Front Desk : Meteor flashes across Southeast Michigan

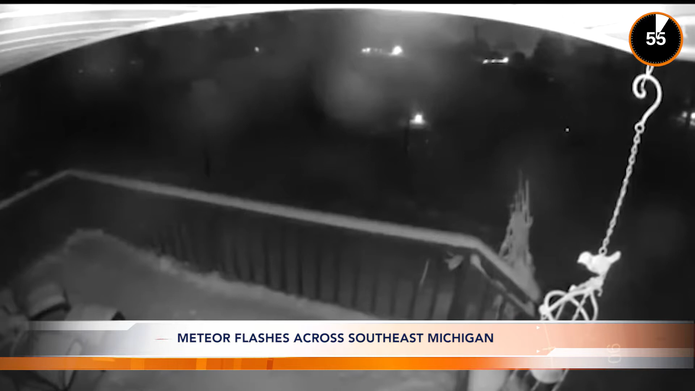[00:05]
A meteor entering the Earth's atmosphere exploded over the Michigan sky in the United States overnight in a spectacle and a loud noise that startled residents.